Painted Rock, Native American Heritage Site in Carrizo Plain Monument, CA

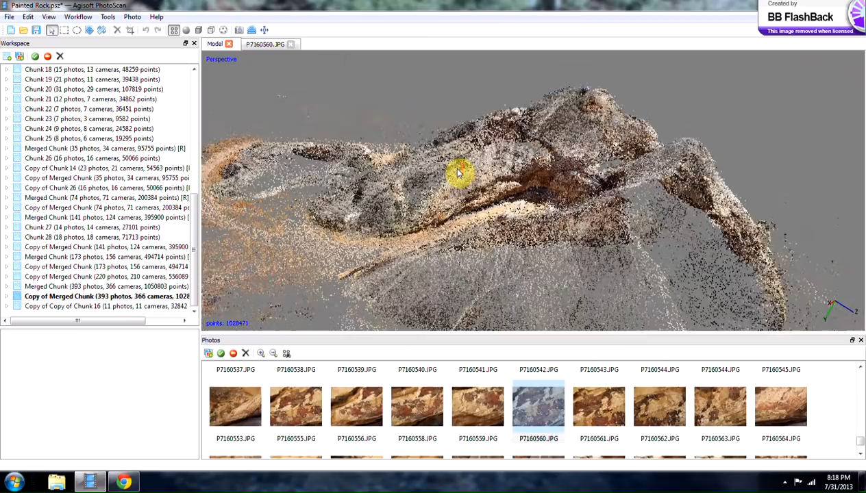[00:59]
This is over a million points, as you can see down here. Of course, I would like to improve this model by using a small fixed-wing drone to fly around this so that I can remove
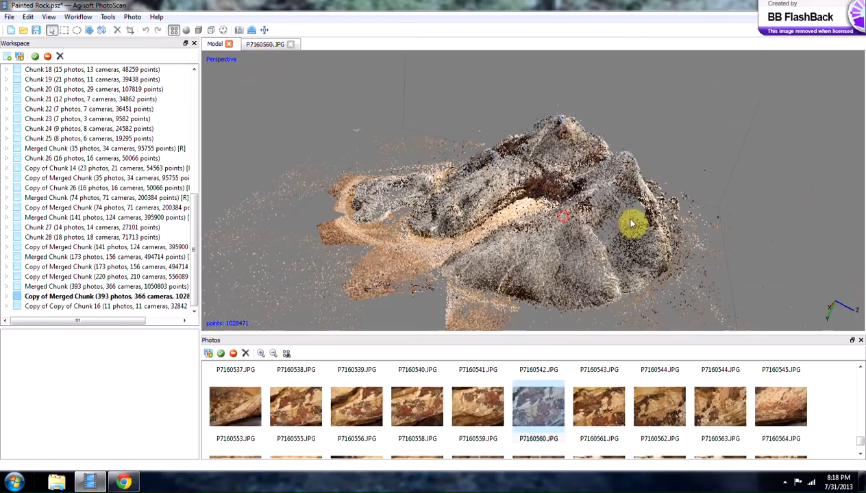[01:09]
holes like you see here and over here.
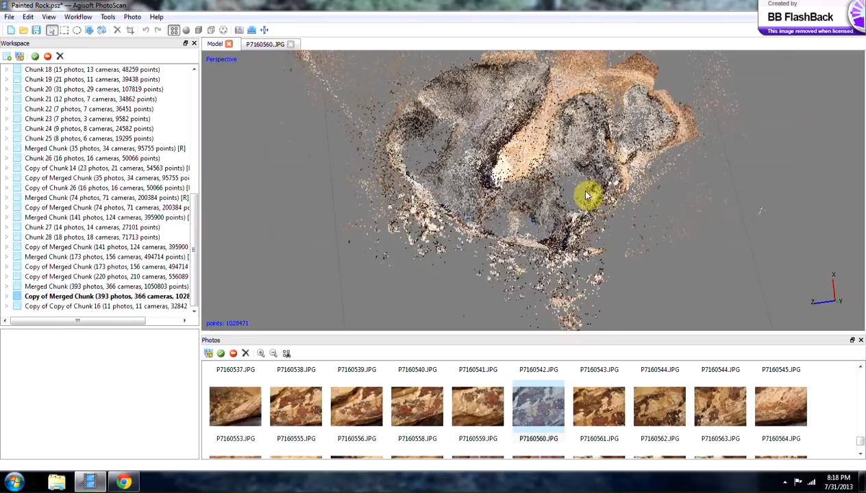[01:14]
And I also need a better computer with a good
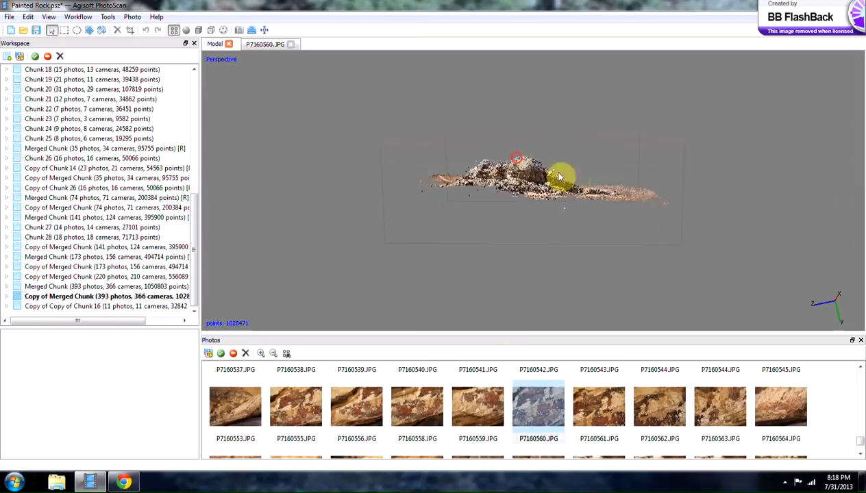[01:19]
graphics card and more memory so that I can finish
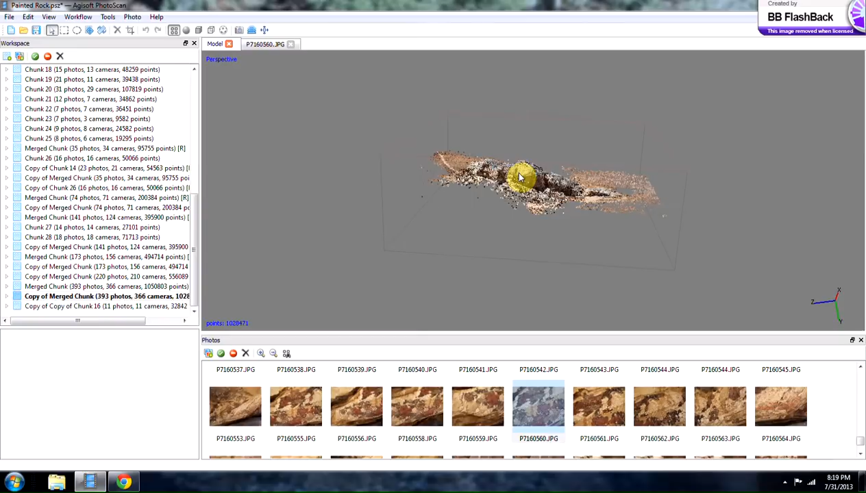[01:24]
processing this model and process the geometry and texture.
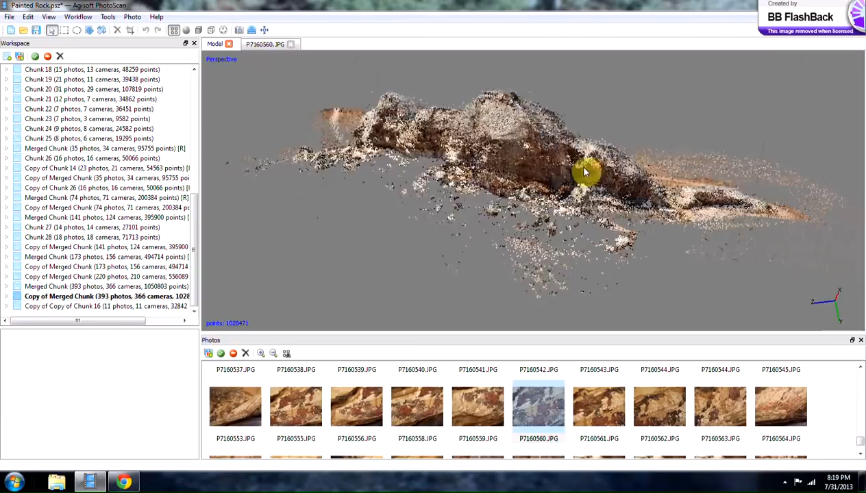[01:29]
But if you zoom in here into this opening here and you see this part down here, it's basically kind of like a cave in here.
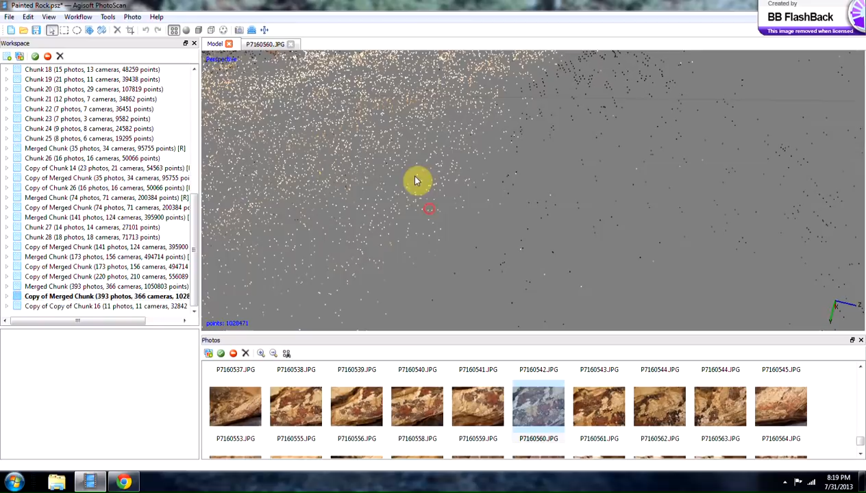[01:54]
So you can
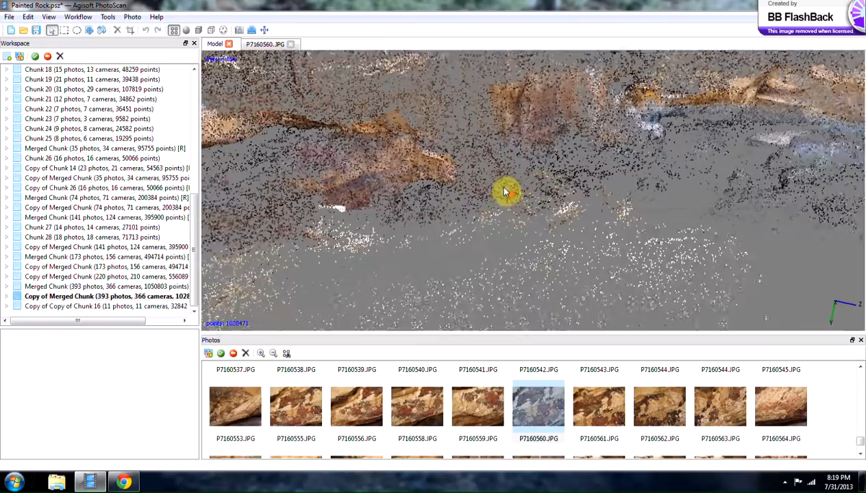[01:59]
see the same stuff right here as right here. So there's a lot of good data here. That's what I got just walking along the ground. The rest of this model is collected using an extension pole, a utility pole that I put my camera on. And I walked around this whole site taking photos of it. I have probably over a thousand photos of this whole rock formation and the cave paintings on the inside.
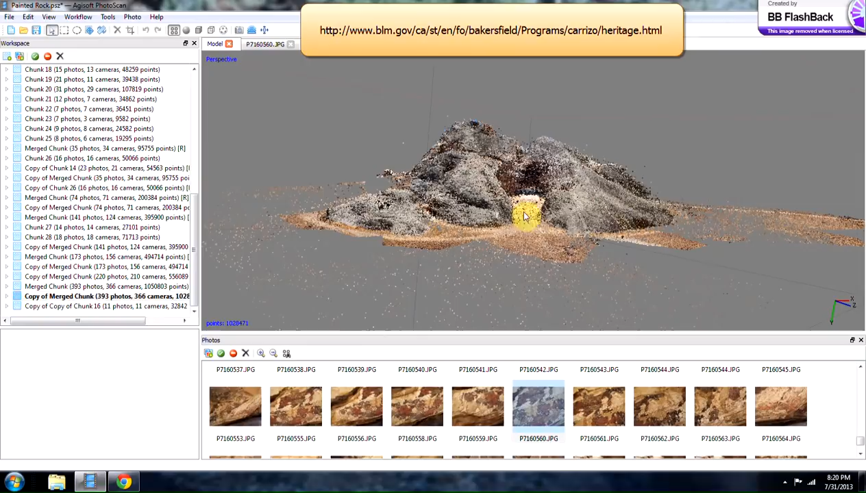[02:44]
To go here, you have to go to the BLM website and get a paper reservation. It cost me for three people like four dollars and fifty cents. They send you the gate code to get into the site. You have to stop at one point like a quarter of a mile away and then you walk in. You're not allowed to walk on the rock although there wasn't anybody there really watching the place. Although they say it's under surveillance. But because this rock is deteriorating over time and especially the cave paintings,
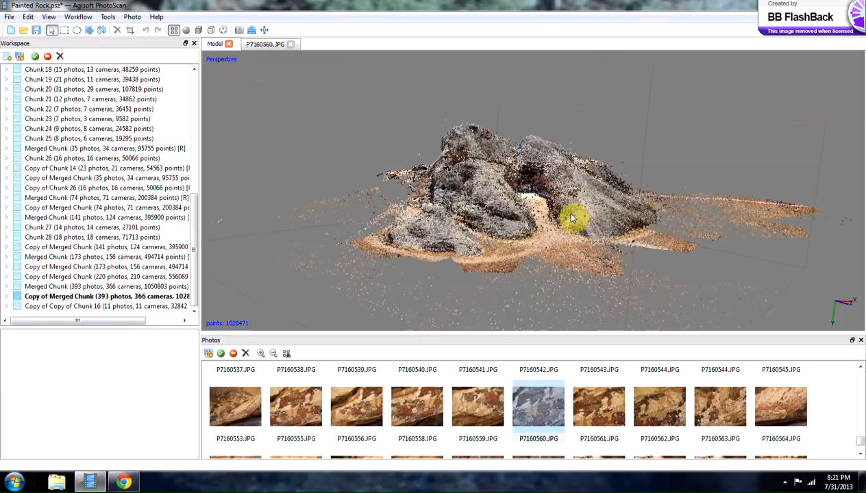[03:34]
I hope to work in cooperation with the BLM or whoever manages this to help build a full model. And so if you're interested in supporting my efforts, please check my links and I'm going to be trying to set up a link for donations here soon. Because I would like to get something where I can fly overhead and take photos of it and integrate that with what I take on the ground.
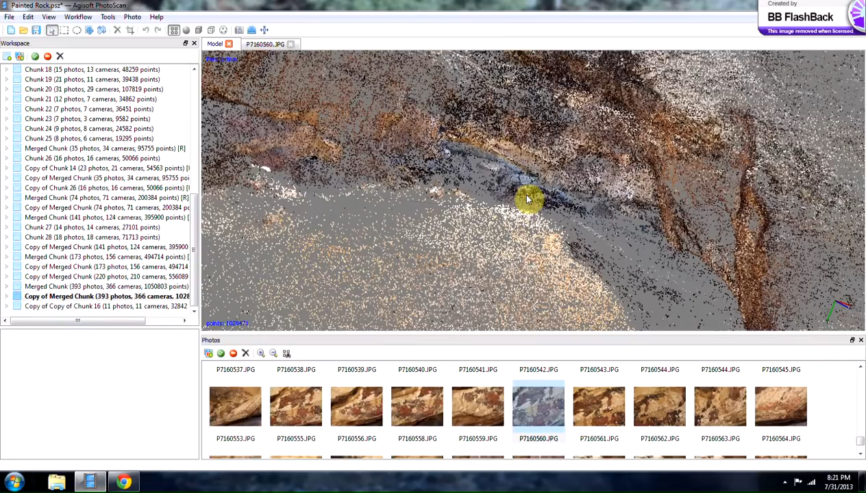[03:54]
Obviously you can't get the detail on the inside here with an aerial platform, but combining the two together means that I can get a solid model. Eventually I'd like to teach these techniques say like to high
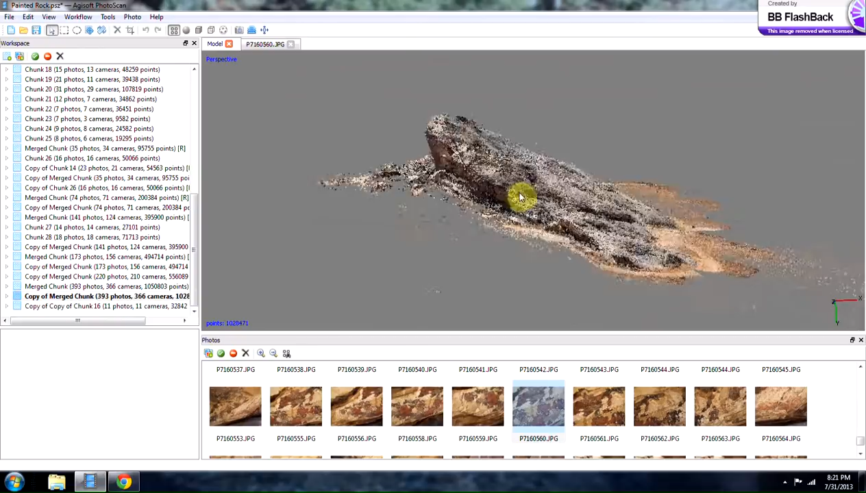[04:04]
school students and have my own business where I have the resources to be contracted and paid to build these models for
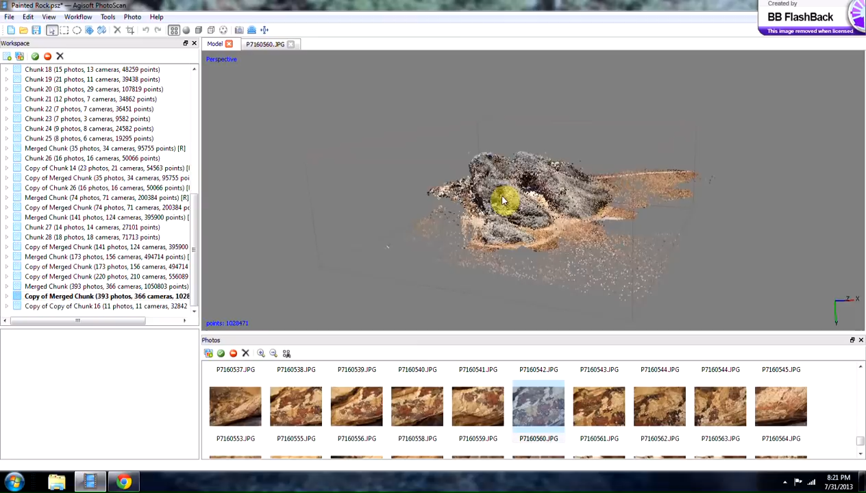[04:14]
historical preservation or for any kind of environmental monitoring and engineering and surveying. Because this is basically the way of the future. So check out my other videos. I have some other models that I'm working on also, but I think this is the coolest one that I've done so far.
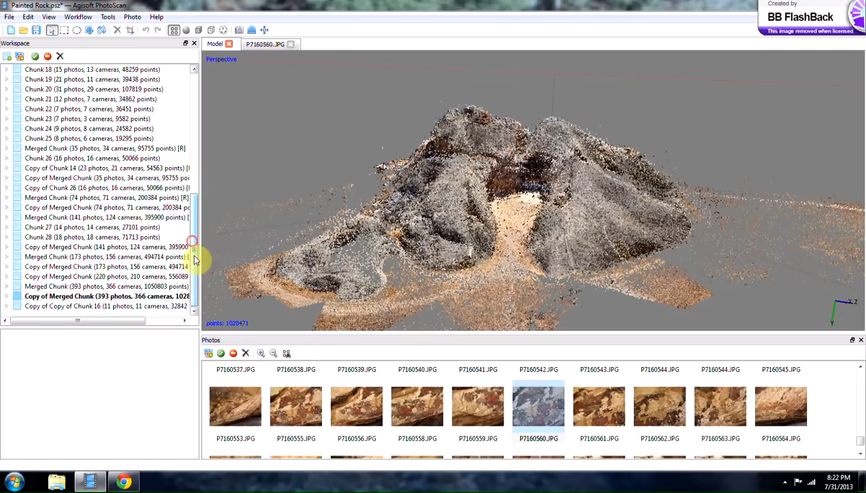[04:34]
Oh, and here is lastly, this is what this,
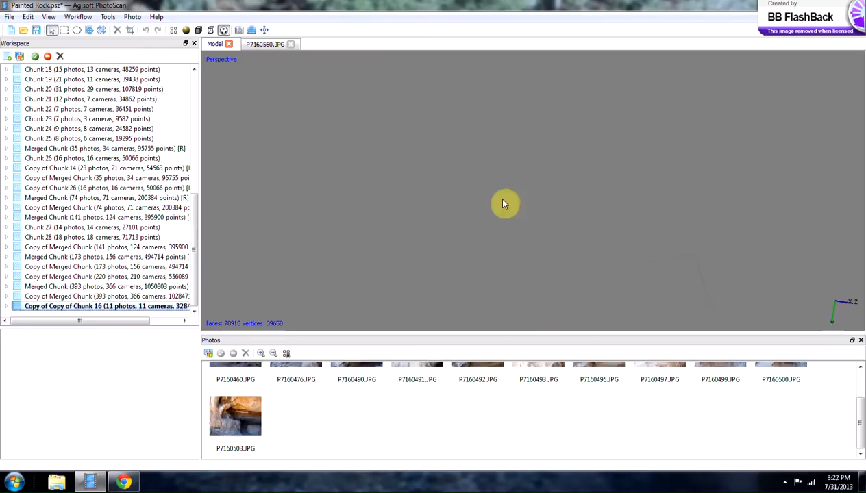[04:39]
on the inside,
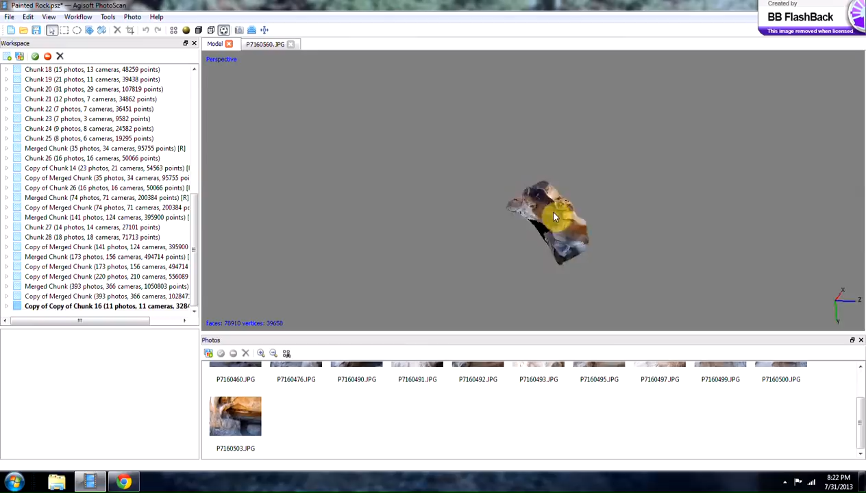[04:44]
as you saw, this is what it looks like when you render
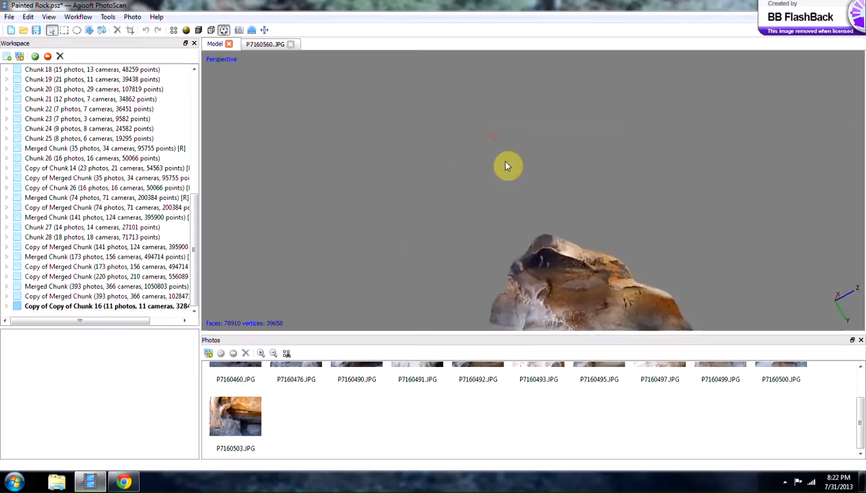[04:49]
a full piece with geometry and texture.